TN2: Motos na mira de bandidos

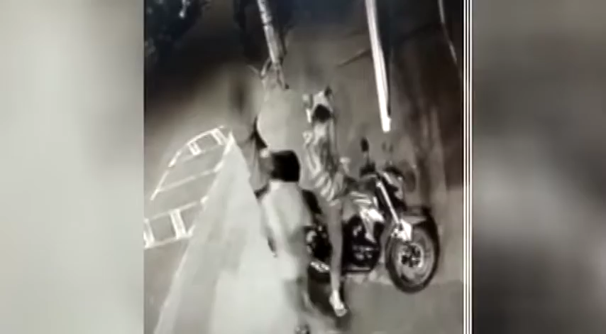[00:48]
As câmeras de segurança registram assaltantes armados roubando o veículo e também criminosos que agem quando o dono não está por perto.